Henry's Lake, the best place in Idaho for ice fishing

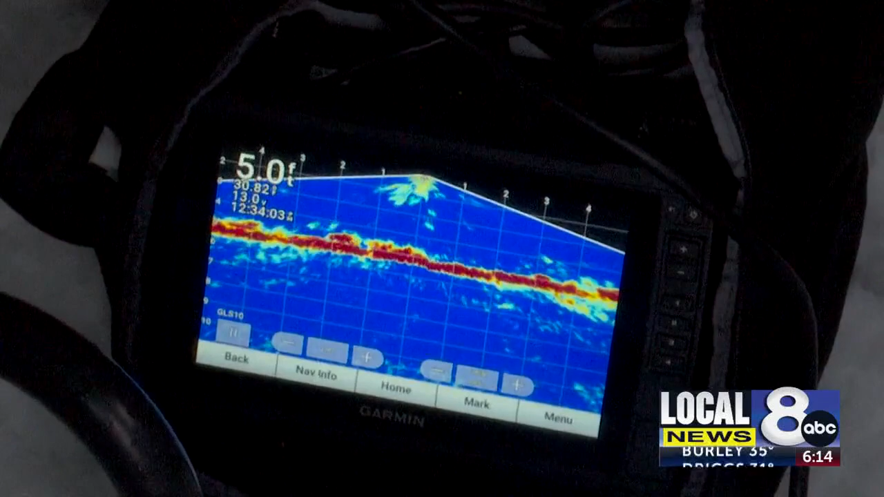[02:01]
On screen: depth 5.0 ft
So over here we have something called a live scope which is um essentially you're you're uh shooting multiple sonar beams out into the water column that you can
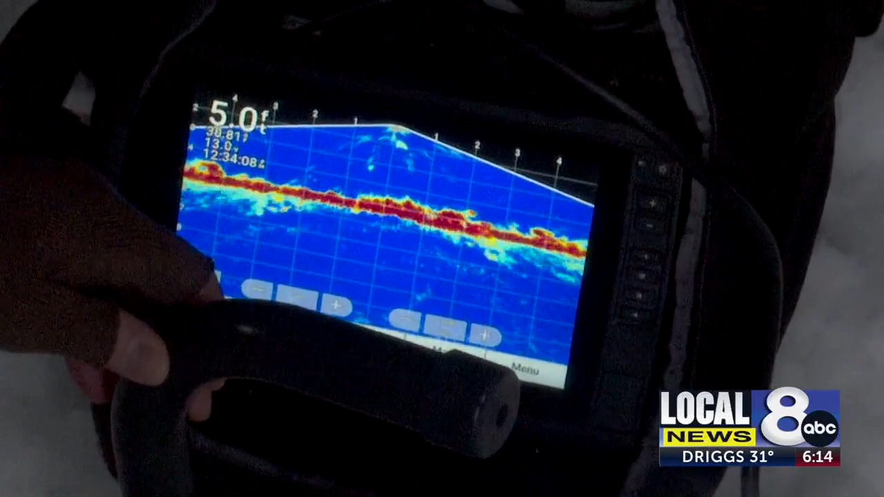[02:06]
On screen: depth 5.0 ft
see um exactly where the fish are coming in how far out how deep they are uh in what direction they're moving.